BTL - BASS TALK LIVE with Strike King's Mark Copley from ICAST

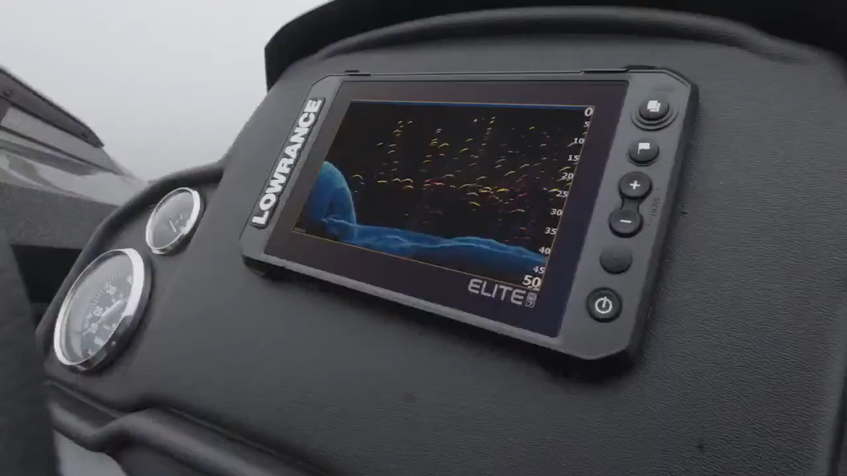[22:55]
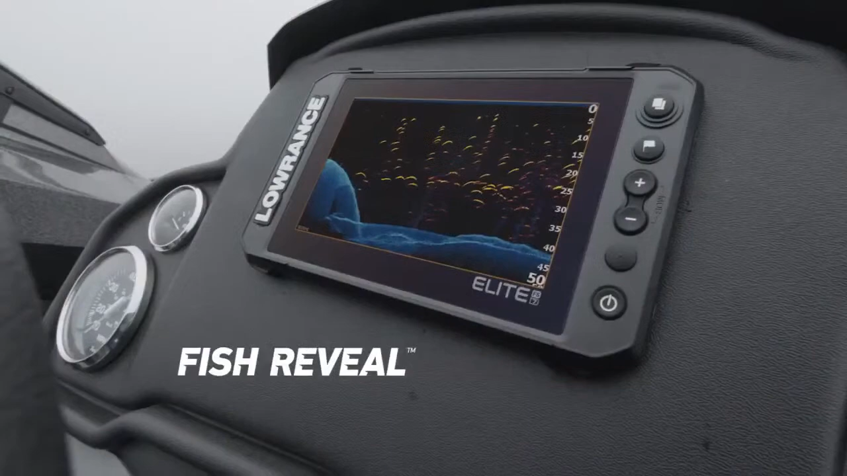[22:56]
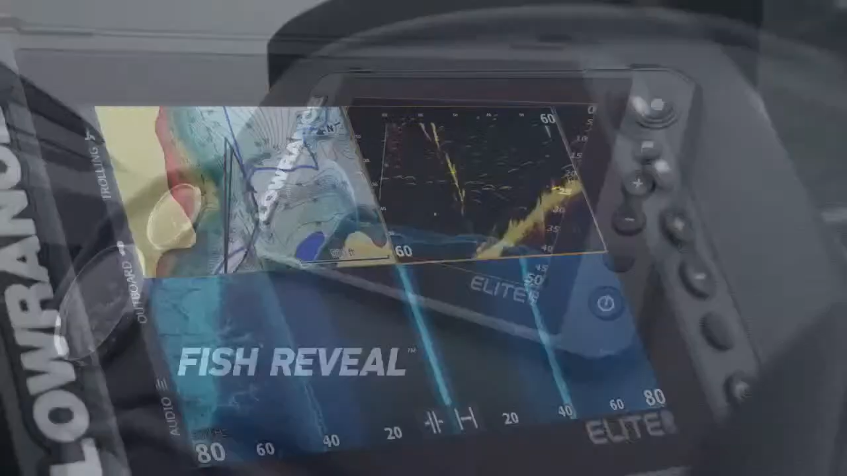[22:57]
Built-in C-Map Contour Plus charts make it easy to find key fishing areas.